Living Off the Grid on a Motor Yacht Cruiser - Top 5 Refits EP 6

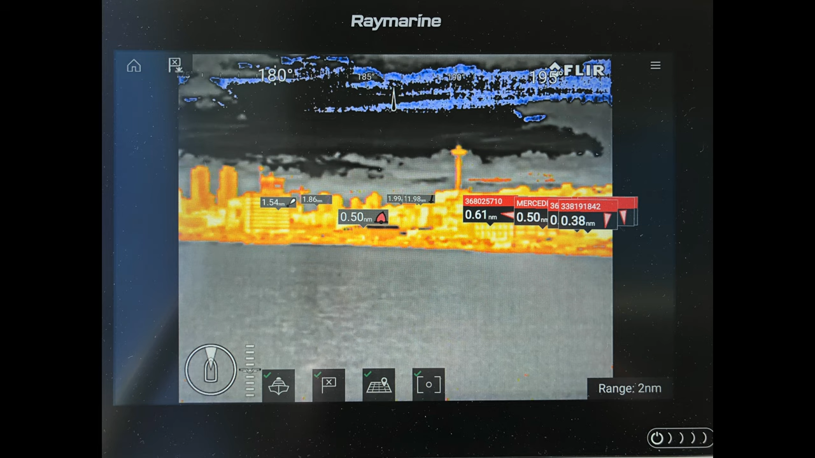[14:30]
signatures of people in the water it also is able to identify any
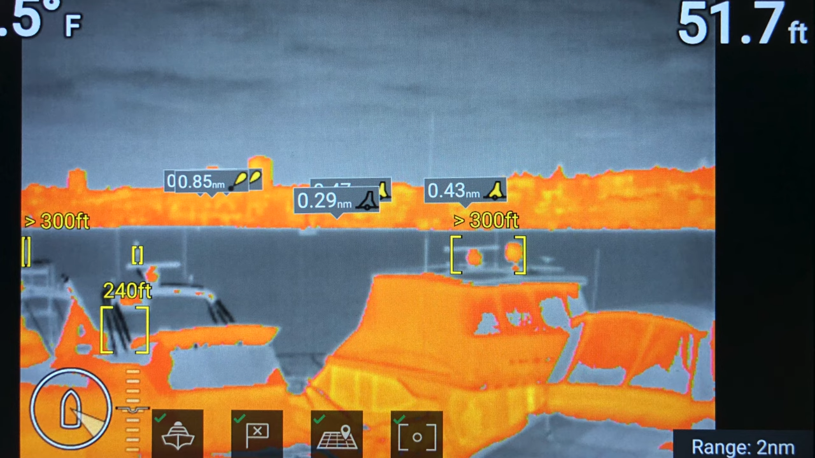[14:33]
debris that's in the water as well as boats uh that might be crossing our path at the nighttime the next one is